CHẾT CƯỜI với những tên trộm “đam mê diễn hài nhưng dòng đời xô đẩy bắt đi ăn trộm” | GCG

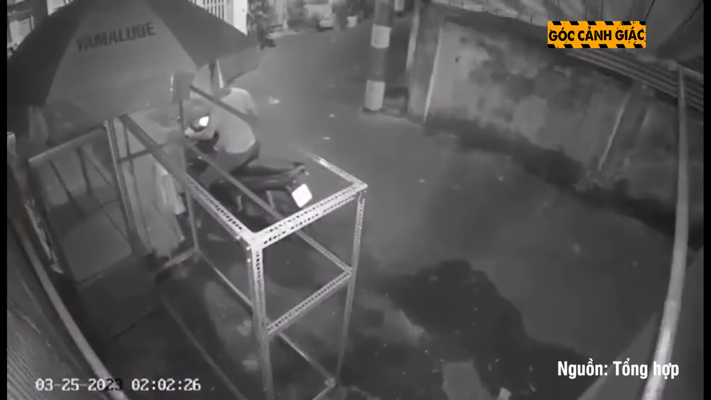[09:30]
Thời gian gần đây mạng xã hội lan truyền clip ghi lại cảnh trộm xe máy táo tợn mà không kém phần 2 hước ở phương 17, quận Gò Vấp, TP.HCM. Nạn nhân là anh HTL, 23 tuổi, ngụ tại phương 17. Theo đó, vào khoảng 2 giờ sáng ngày 25 tháng 3 năm 2023, một nhóm thanh niên chạy xe máy đến khu vực nhà anh L ở một con hẻm trên đường Lê Đức Thọ, phương 17. Sau đó thì có 2 nam thanh niên đi bộ vào căn nhà nơi anh L để xe rồi phá ổ khóa cửa cổng, trộm đi chiếc xe máy.